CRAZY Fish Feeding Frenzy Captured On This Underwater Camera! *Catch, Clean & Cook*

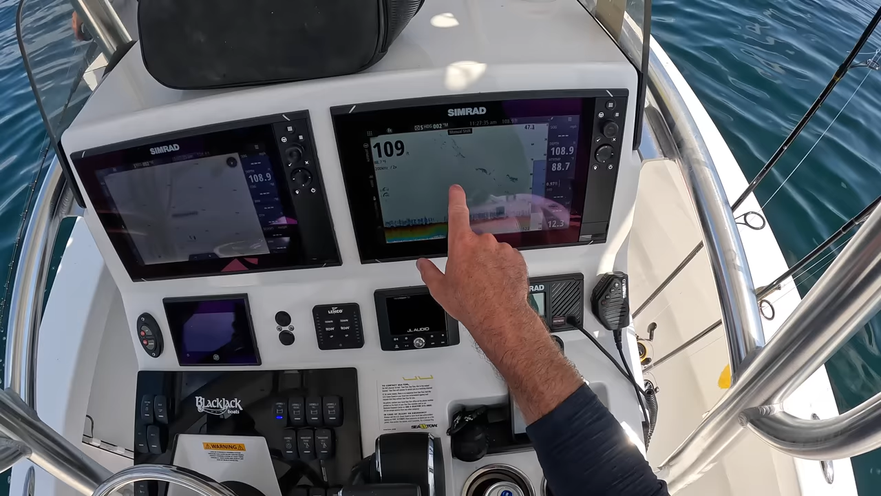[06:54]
we're in 109 foot of water i've got the sonar here zoomed in you can see most of all that is vermilion snapper with some trigger fish mixed in we're gonna go ahead and get this fish in before this shark comes back because nathan got sharp a while ago you're on fire